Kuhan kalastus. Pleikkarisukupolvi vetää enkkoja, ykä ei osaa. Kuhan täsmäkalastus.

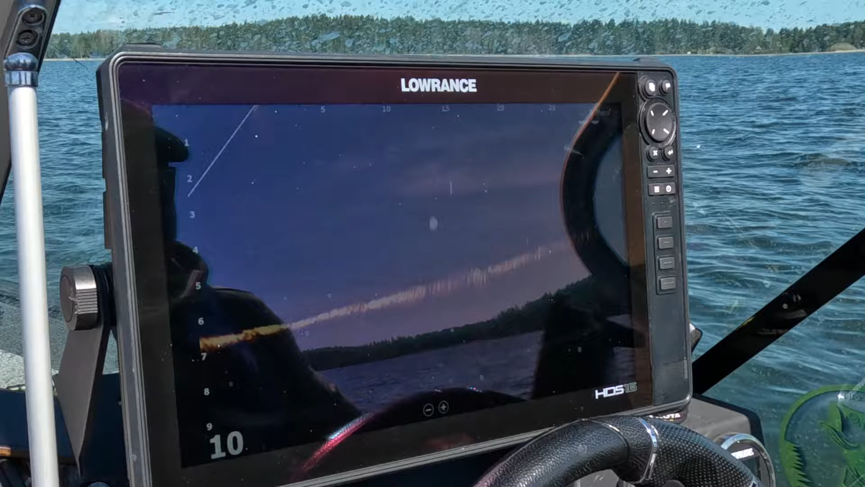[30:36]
Tarpeeksi lähelle vaan ajotat sen. Lähemmäs se menee alaspäin.
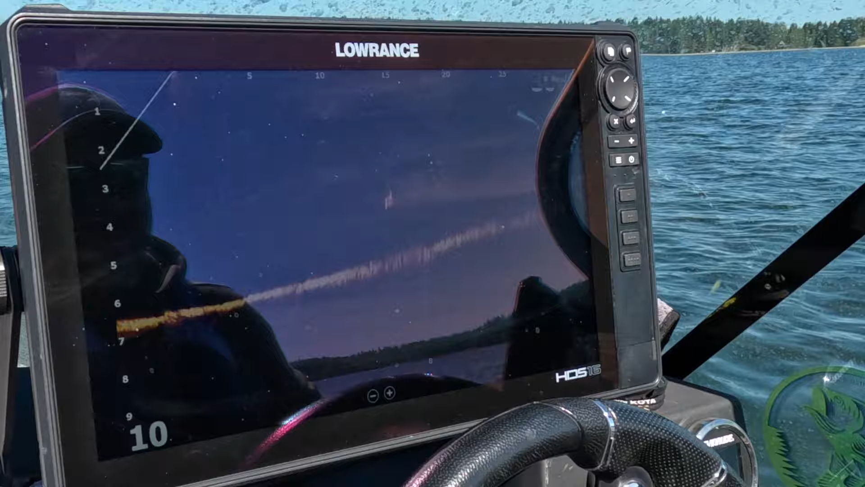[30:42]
Nypäytys tarvii. Se meni jo pyrstön puolelle, että...
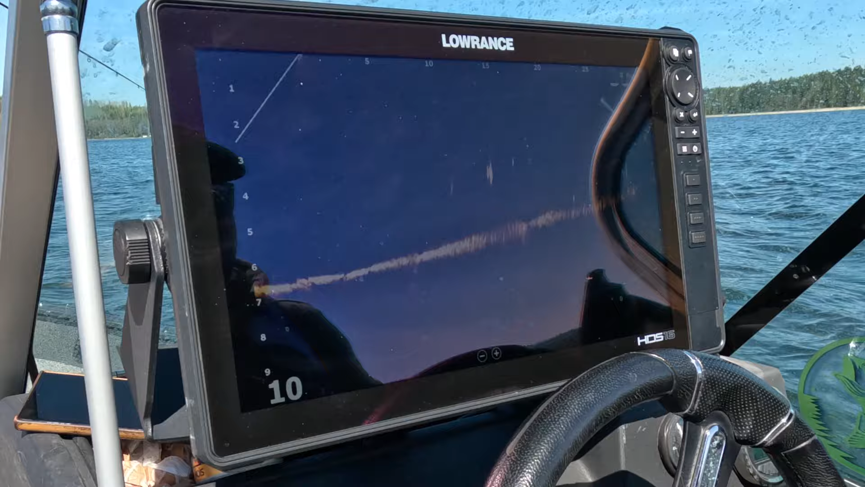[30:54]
Stop. Lähti liikkumaan. Nyt vaan tarpeeksi lähelle, se menee alaspäin vähän. Nypäytys.
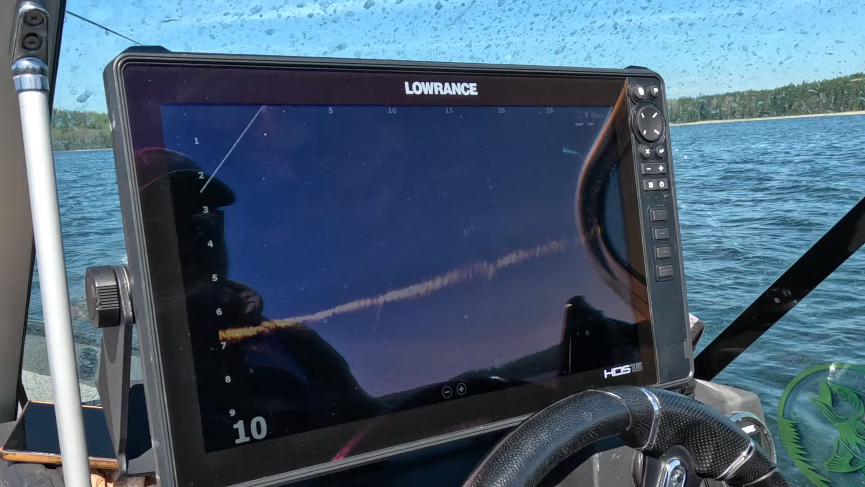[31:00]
Ei huomaa, menee kovaa vaan tosta, vähän tosta vasemmalta. Oikeelle, katsotaan. Joo, stop. Nyt laskeudut ja uitat kalalle.
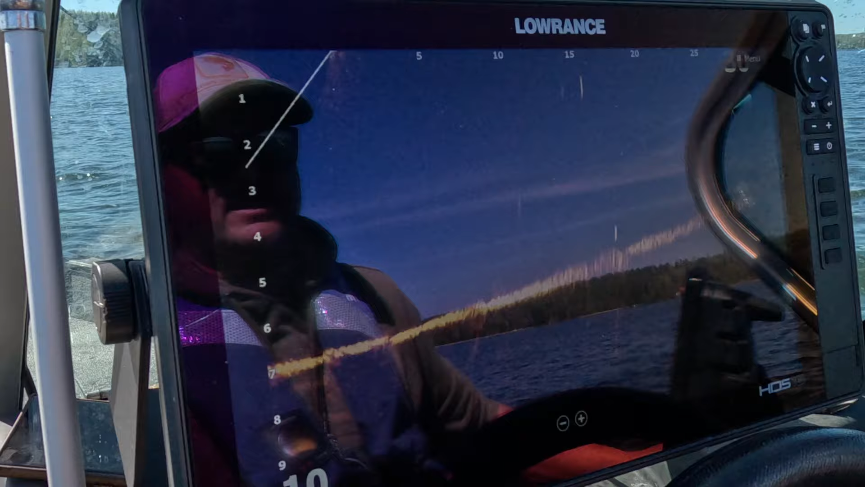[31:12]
Nypy. Uita. Pitää liikettä saa. Katsotaan kääntyykö. Käänty, mutta tota... Uita. Uita. Menee kalan alapuolelta. Niin.
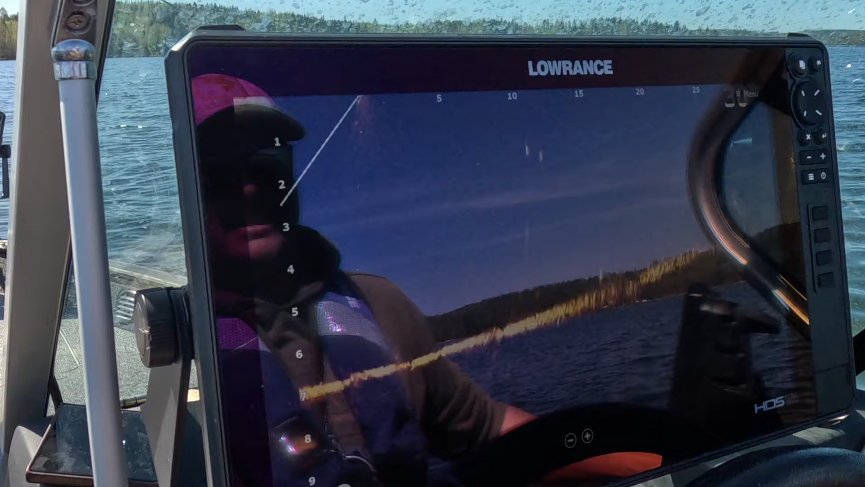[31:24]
Nyt tarvii vähän rauhoitat. Nypäytys. Ei.
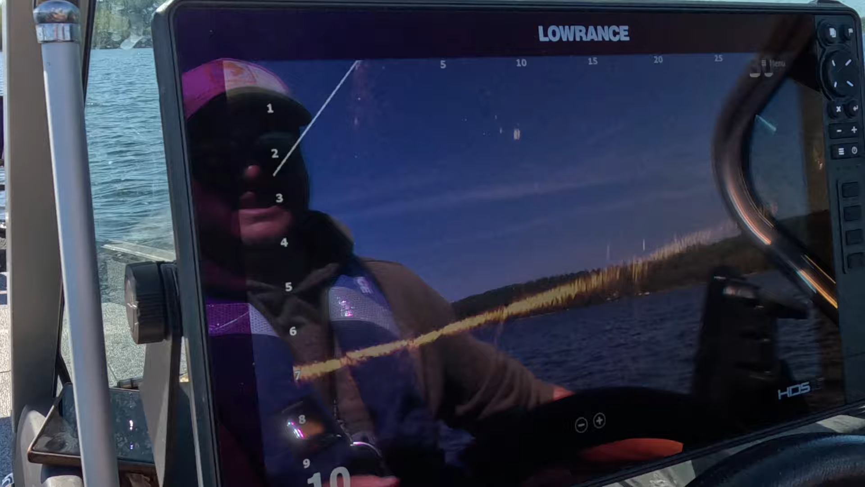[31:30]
Se on monesti, se lähtee kyllä seuraa, mutta se ei vaan lyö. Niin... Siinä ei pitkin nokka tuhissu, kun konsta vielä pääsi.
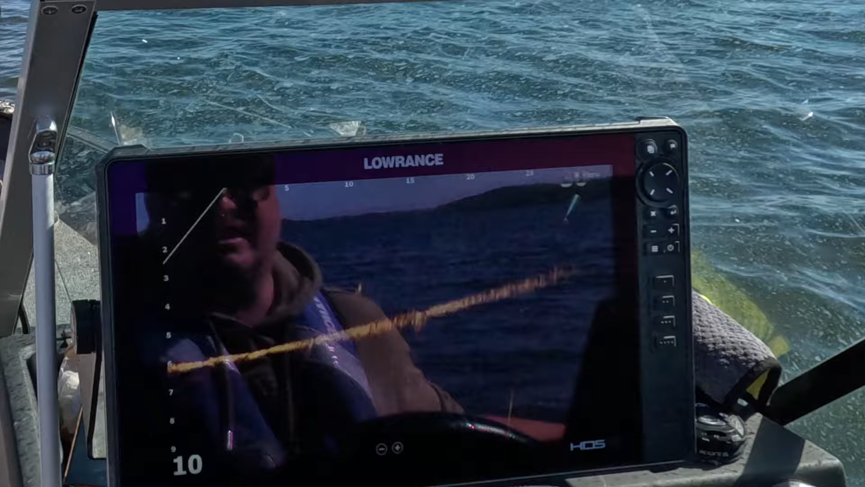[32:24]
Stop. Anna laskeutuu viehen vähän, älä kela. Anna laskeutuu, pieni nypäytys. Nyt kela. Kela. Se kääntyy perään, kela. Anna vauhtia vähän. On.
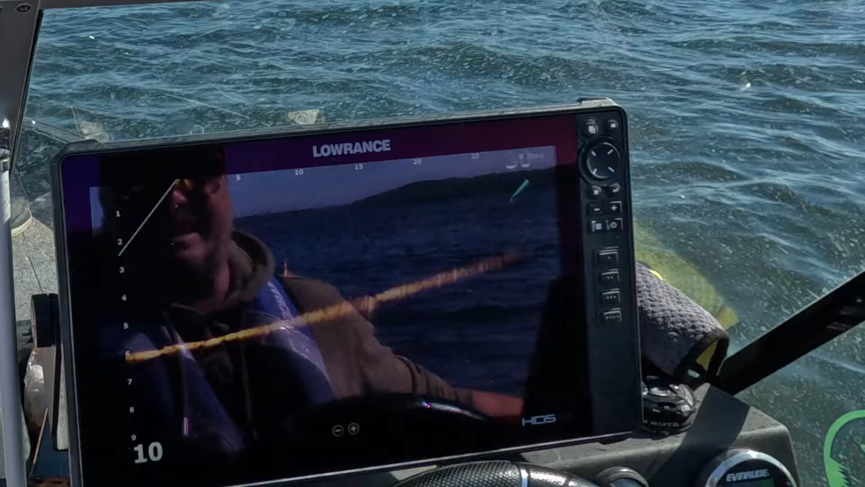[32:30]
Se kävi niinku, se pyörähti sen viehen jotenkin ympärillä. Se oli siis niin, se oli... Mä luulin jo, että se niin iskee, kohtulee ampuminen, että...